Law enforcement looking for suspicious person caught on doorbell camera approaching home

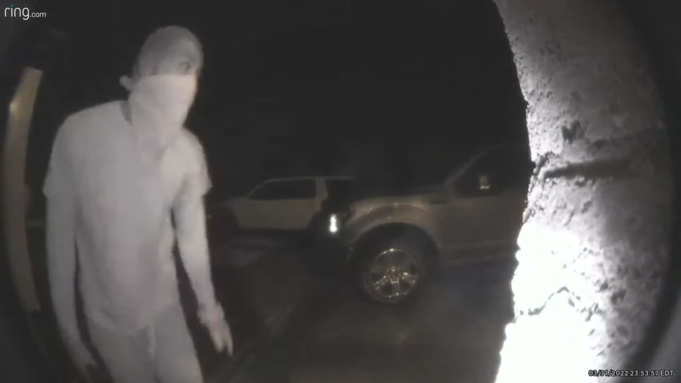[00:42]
Chilling is how O'Neill Simmons describes the moment he saw this strange person on his ring camera March 31st, just minutes before midnight.
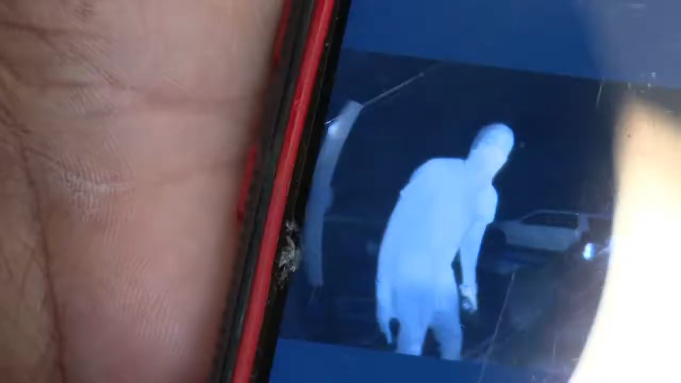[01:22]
Then as he turned, you could see a firearm in his right hand and then you also could see a roll of duct tape around his wrist.